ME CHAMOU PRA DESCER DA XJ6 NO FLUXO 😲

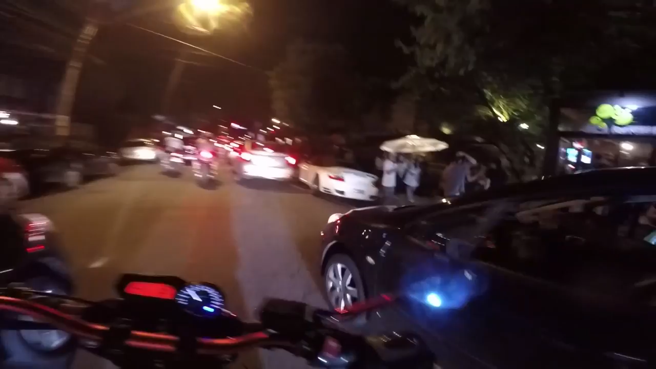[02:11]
Ih já voa poeira nos boys, os boys ficam louco Ih, o que será que eu passo aqui mano? Meu guidãozão Muito grande o Ox Isso parceiro, valeu aí Tamo passando, tamo passando